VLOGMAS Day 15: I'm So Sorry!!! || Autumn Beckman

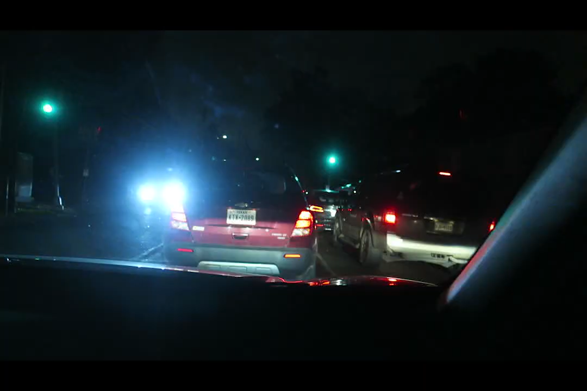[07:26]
sorry but you know you would do it bye guys love you we're about to go through this intersection and there's a really bad accident here there's a car on top of another car can you see this?